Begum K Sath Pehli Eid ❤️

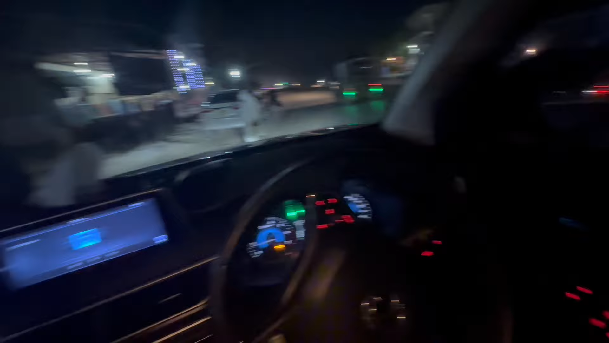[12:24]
ये देखें अभी हम हैदराबाद जाते हैं, उस्मान शाह नामी इलाका ही बीच में जो इस रोड पर गुजरते हैं, उनको पता हुआ चाय पीने के लिए रुके हैं और ये चाय पी रहे हैं।